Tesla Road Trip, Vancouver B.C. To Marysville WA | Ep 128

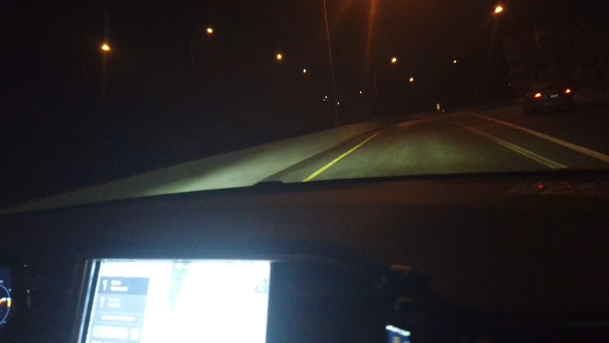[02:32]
One like I previously mentioned it's six o'clock in the morning and more so it's six o'clock in the morning in the winter. So yeah it's very dark and I'm on autopilot. Basically the coolest part about this is you got to get something started.
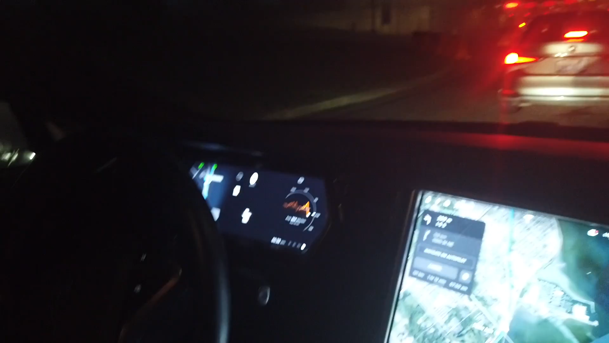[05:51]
Still zero degrees Celsius which is really really not fun but it is what it is.